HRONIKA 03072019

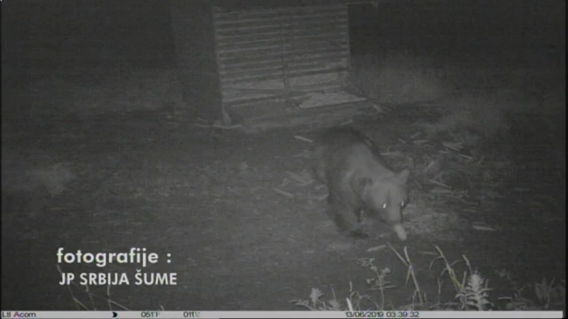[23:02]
snimanje registrovana je još jedna jedinka mrkog medveda već 2015. smo ga uslikali i noćnim kamerama na našem hranilištu negde i u novembru mesecu
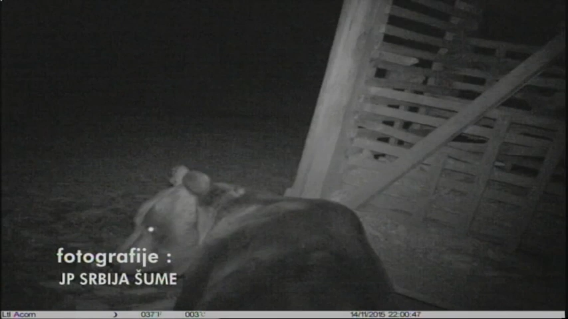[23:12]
i verovatno je bio gladan i upravo je došao zbog nedostatka hrane na tog hranilište za divljače već kasnije smo 16. godine takođe evidentirali u širokim lukama ove tragove kada smo vidjeli u Arbinju da na tom potrezu od Arbinja do široki luka prelazi